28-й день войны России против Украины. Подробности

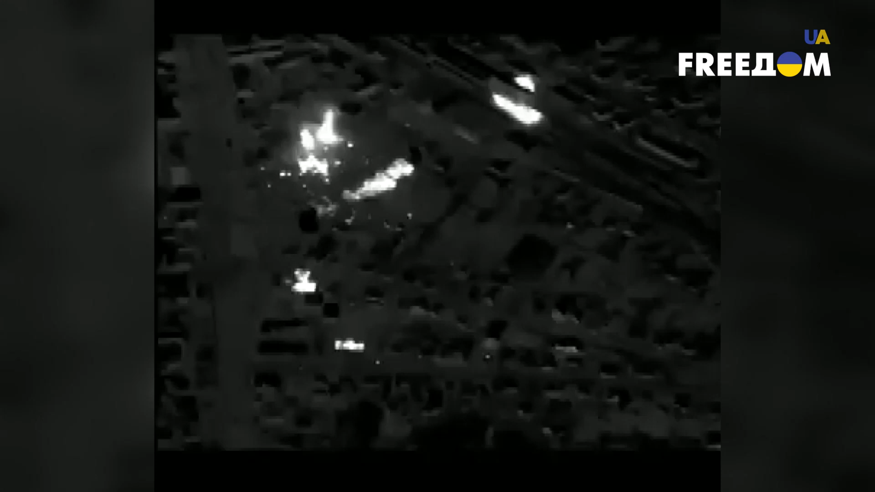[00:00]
Ночью в Тростянце на Сумщине вспыхнул масштабный пожар. Его не могут погасить из-за непрекращающихся артиллерийских обстрелов и уличных боев.